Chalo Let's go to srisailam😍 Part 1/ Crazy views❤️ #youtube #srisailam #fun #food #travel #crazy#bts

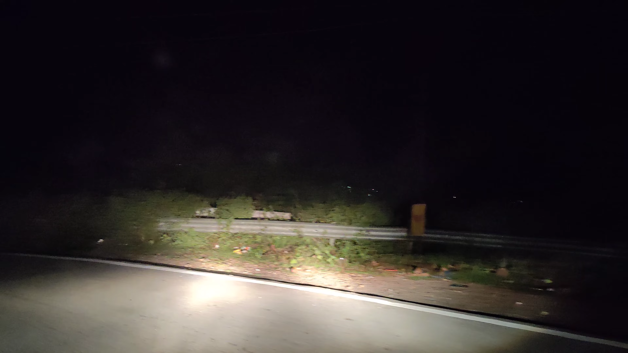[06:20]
అండ్ దేవుడా, నాకైతే హార్ట్ అటాక్ వచ్చింది ముందు కూర్చున్నందుకు.
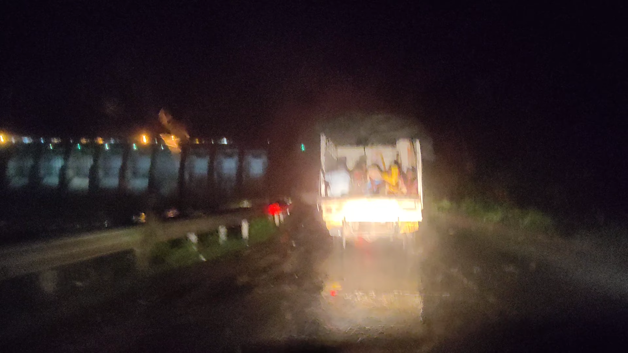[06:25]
తెలుసు కదా ఎట్లుంటుందో, వామ్మో ఏంది అది అంత స్పీడ్, ముందు వెహికల్ కనపడదు వామ్మో.
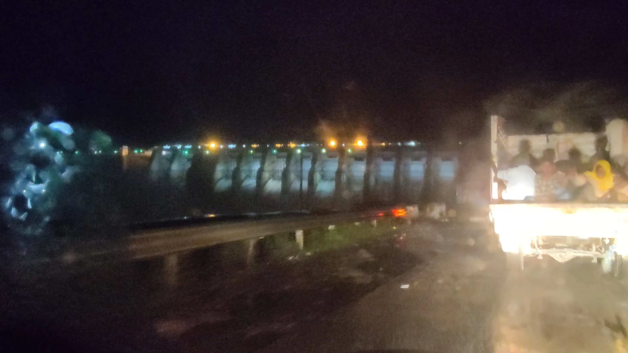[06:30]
అండ్ ఇక్కడ వచ్చేసరికి 12 గేట్స్లో 10 గేట్స్ ఓపెన్ అయి ఉన్నాయన్నమాట.
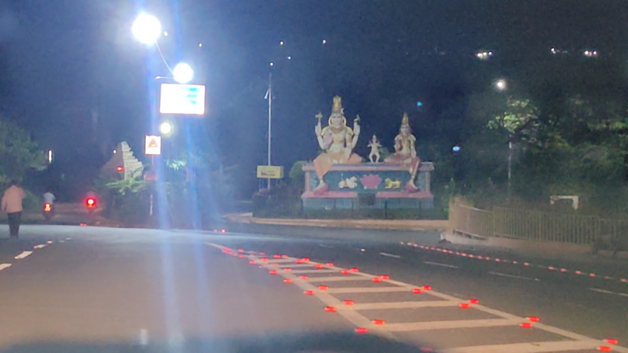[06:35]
సో ఫస్ట్ నేను వర్షం పడుతుంది అనుకున్నా, కాకపోతే వర్షం కాదంట.